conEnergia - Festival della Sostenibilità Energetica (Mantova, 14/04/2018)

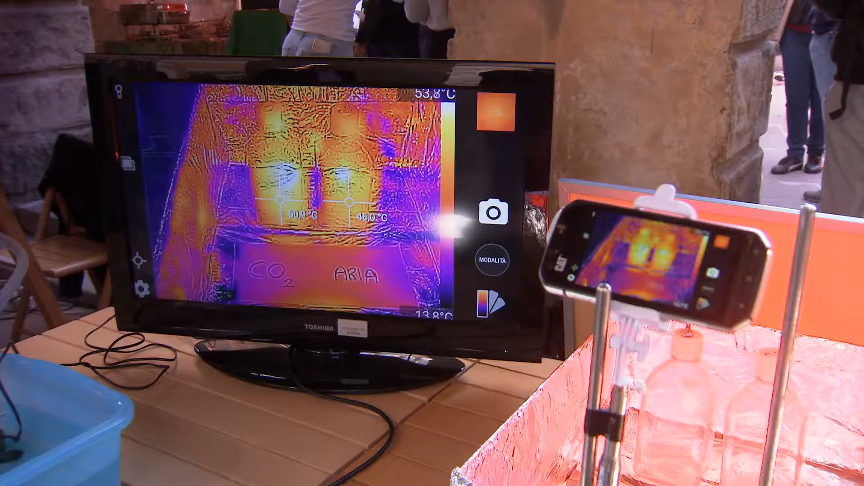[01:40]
On screen: scale top 53.8°C, scale bottom 13.8°C
si vede che quella piena di anidride carbonica è 5
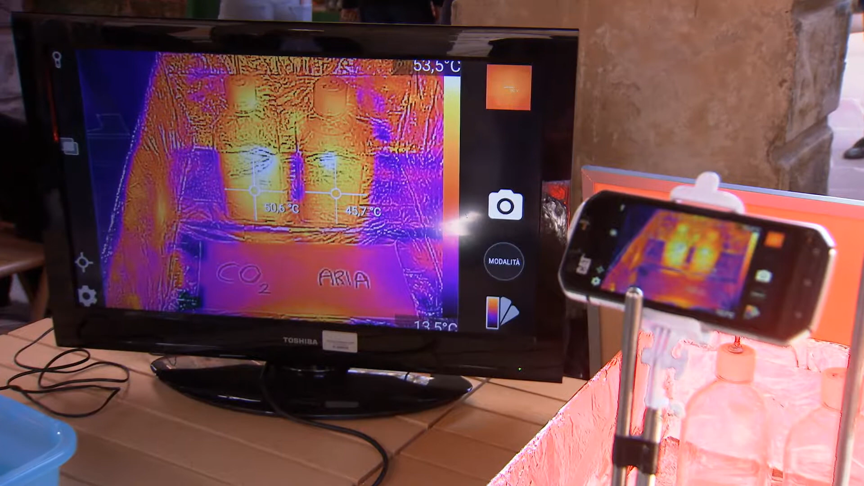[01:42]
On screen: scale bottom 13.5°C
gradi più calda
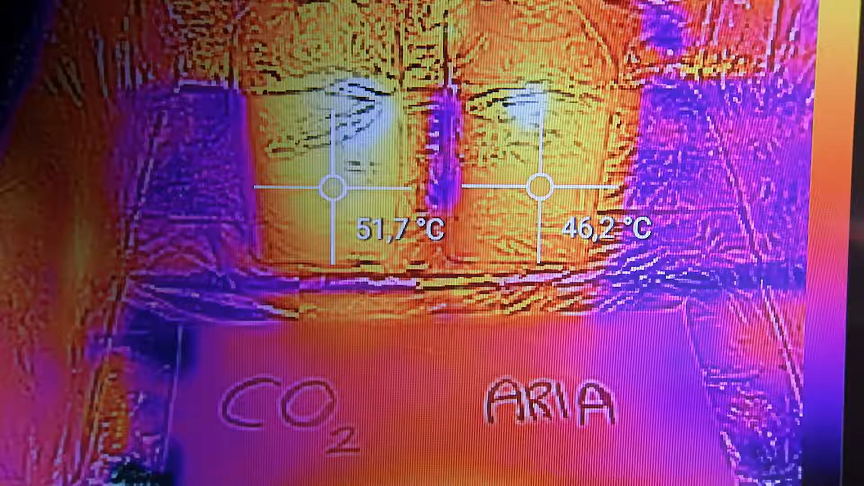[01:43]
e diciamo che è una prova sperimentale della capacità di anidride carbonica di assorbire i raggi infrarossi, che poi è l'effetto serra.